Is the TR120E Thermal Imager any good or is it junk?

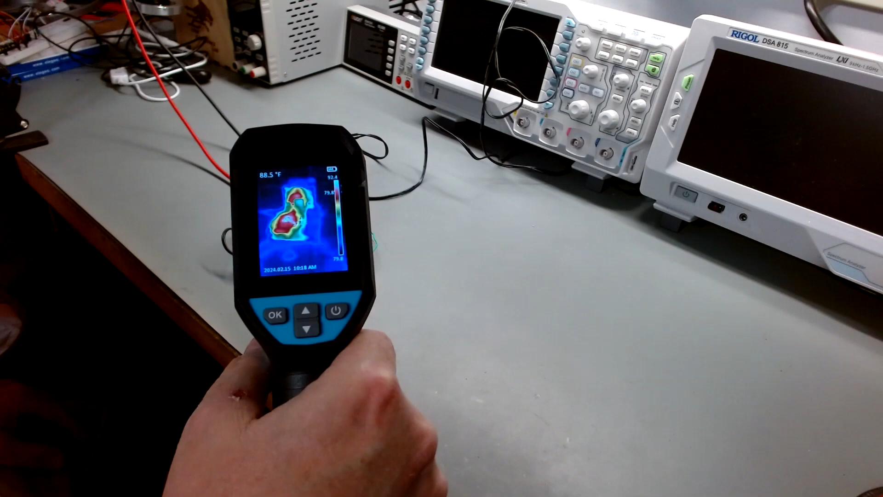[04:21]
On screen: spot 88.5°F
And you can probably see she's looking at the temperatures. And I'm not sure if you can see the marker or not, but there's two markers bouncing around, low temp and high temp.
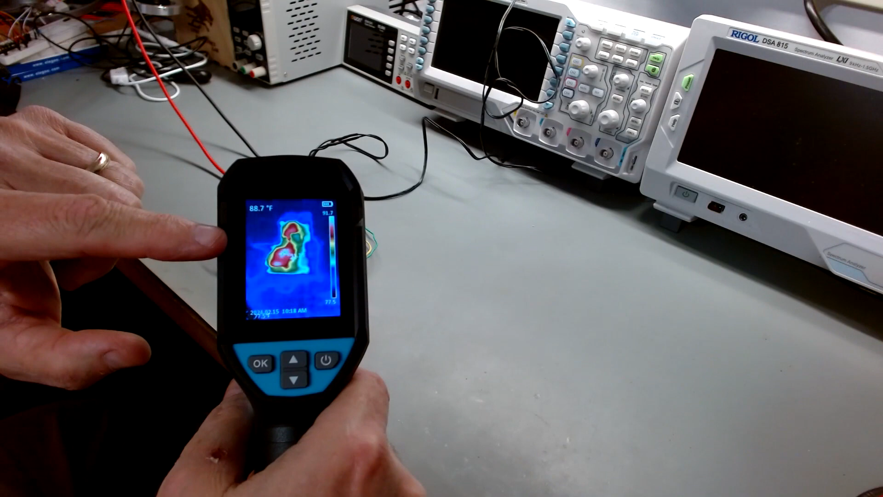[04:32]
On screen: spot 88.7°F
You can see that there's not a lot of difference. There's 91 degrees, 92 degrees. They're almost the same because this is room temperature at the moment. So to show what it looks like and how it works, let's engage this thing.
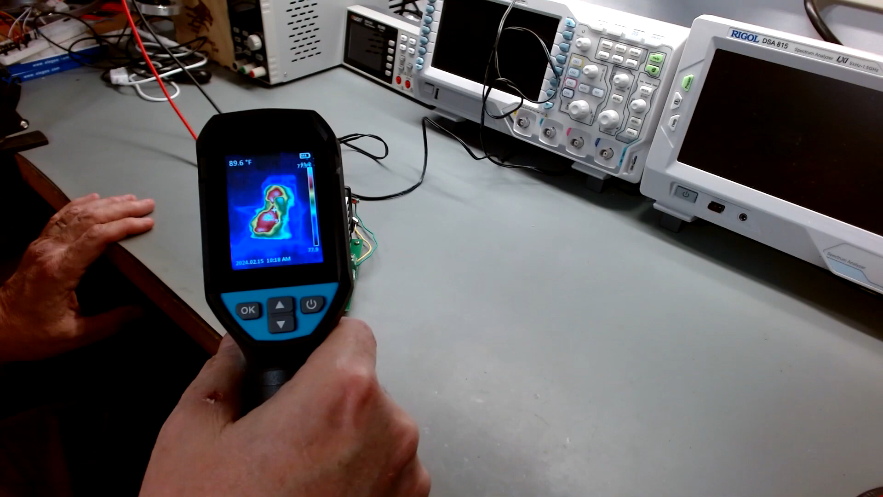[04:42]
On screen: spot 89.6°F
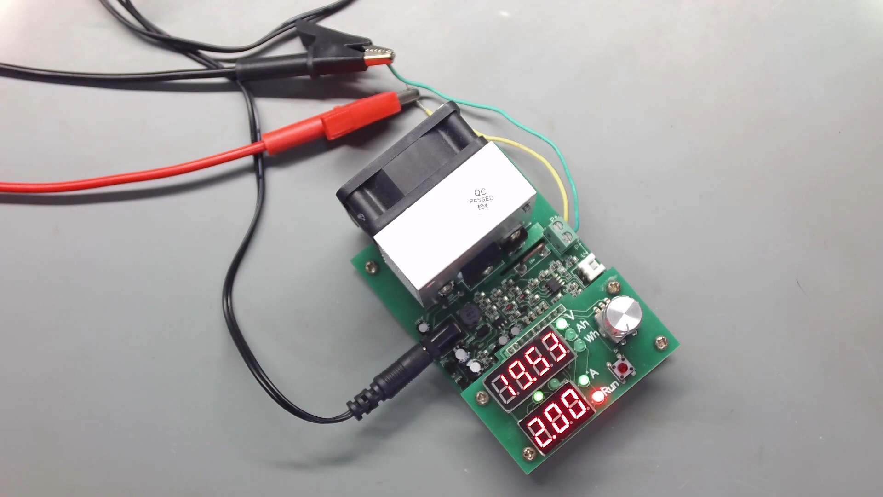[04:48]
And it's just loaded my power supply down. So we're kicking some watts in it.
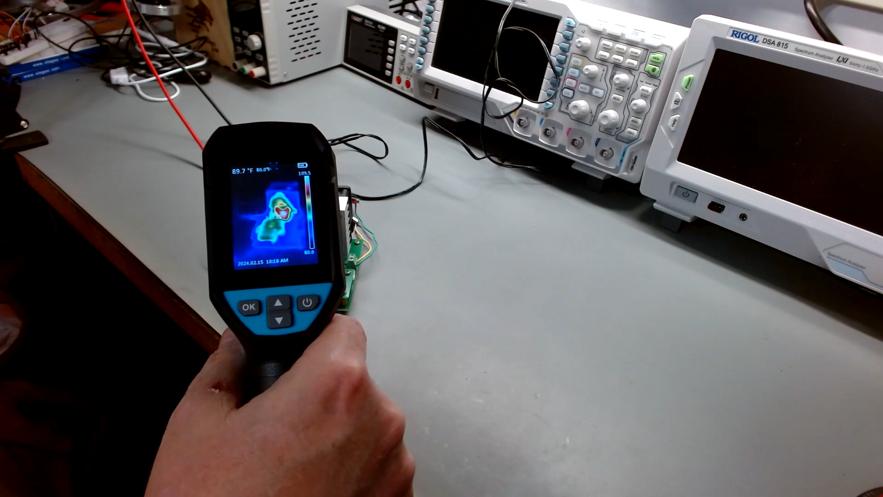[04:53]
On screen: spot 89.7°F
You're going to notice that the rest of the board is going to kind of go away because it's not close to the temperature of the hottest body more. You can see we're 127. Get up close to the camera. I don't know how close I can get in there to focus. There's 128 going through 130. You can see where it's warming up. It's warming right up here where you see this large oversized MOSFET. And I worked 140 degrees, 145.
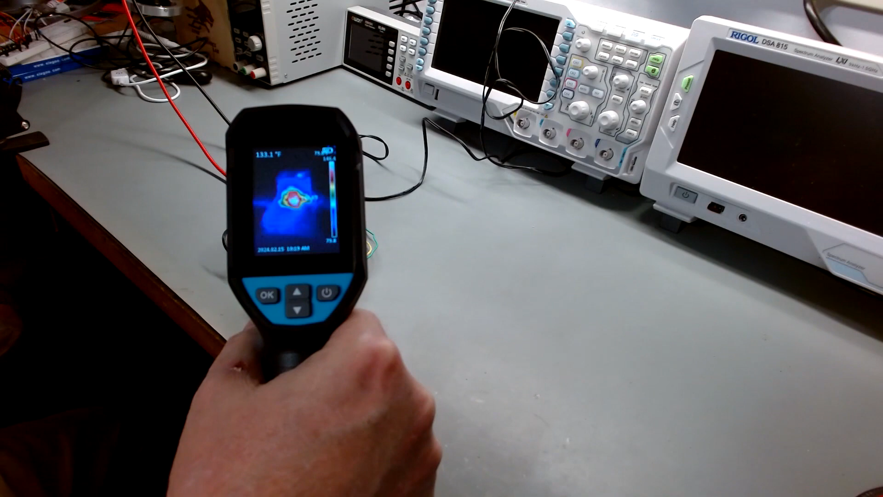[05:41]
On screen: spot 133.1°F
So what I can do is to give you a better idea of what it looks like, I'm going to hit the button, point there, let go. It's going to ask me if I want to save. And I'm going to say yes. And I'll be able to pull that up here. So let me pull it up and show you what it looks like. And we'll give it a minute more.
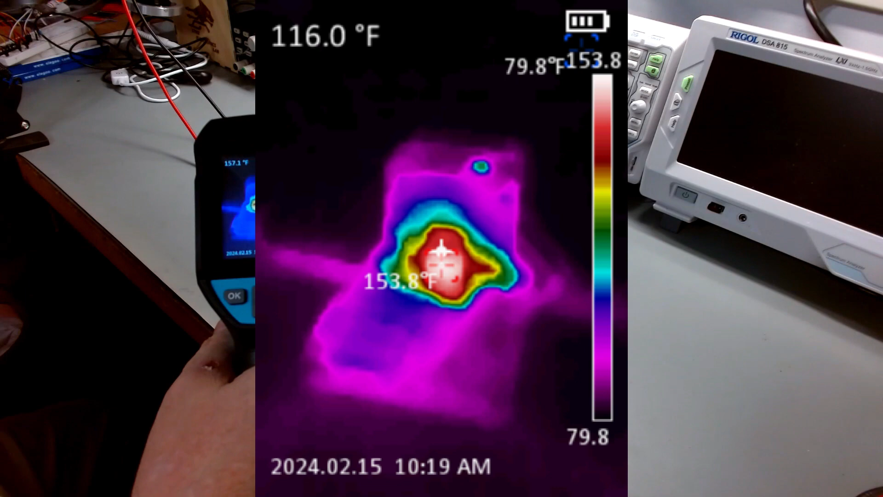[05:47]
On screen: spot 116.0°F, max 153.8°F
And we'll hit it again.
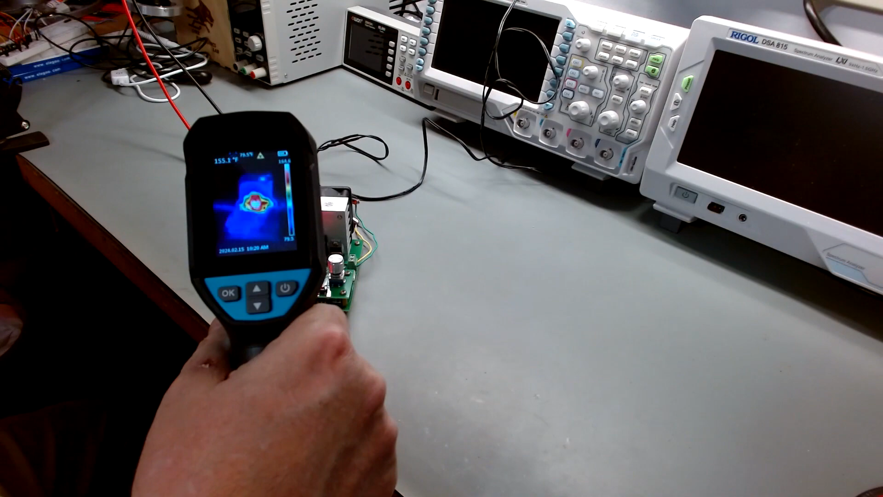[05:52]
Take another screenshot. And I'll come up to this camera in case maybe.
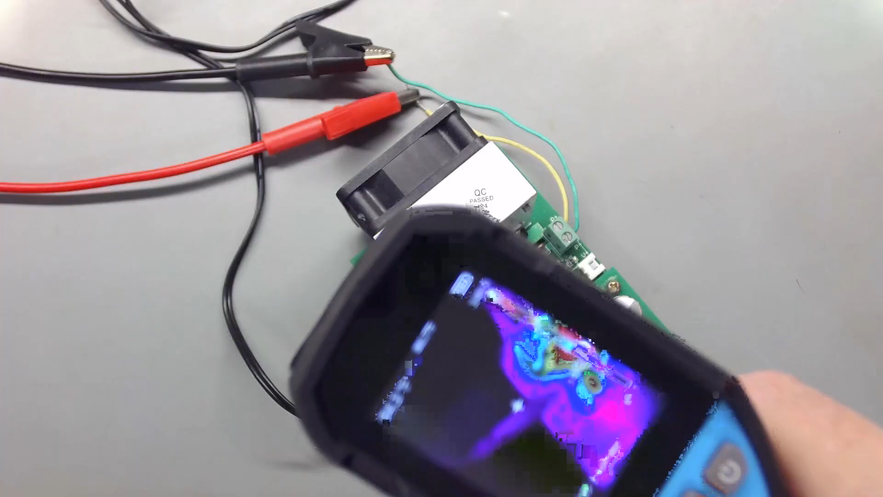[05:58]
I don't think you can probably get it in focus enough to do that. Looking down, that's what we see. We can see the heat's coming up to the top of the heat sink, which you would expect. So I'm going to try to get another screenshot.
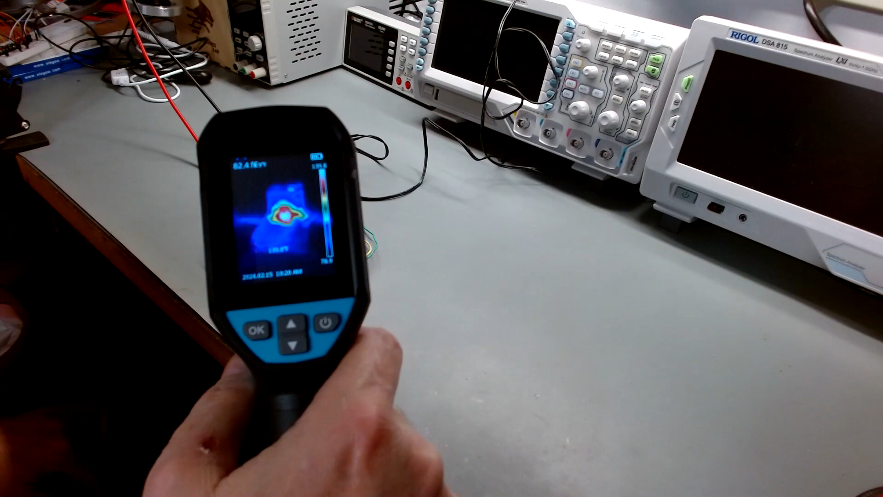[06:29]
And very quickly, we'll start seeing it drop. 150, 140, 130.
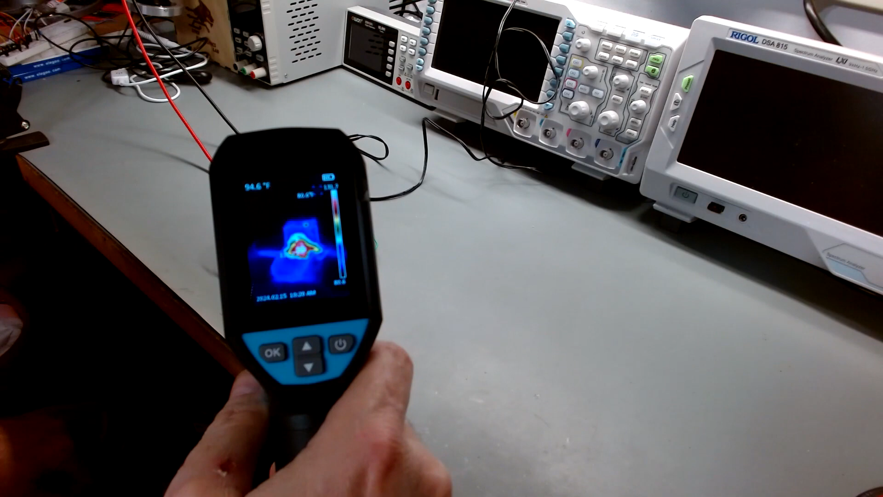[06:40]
So very handy. I mean, you can see right where the heat's coming from. I find it to be a great tool. You can see the laser pointer on the heat sink there. You also have tons of setting to change different colors, different scales.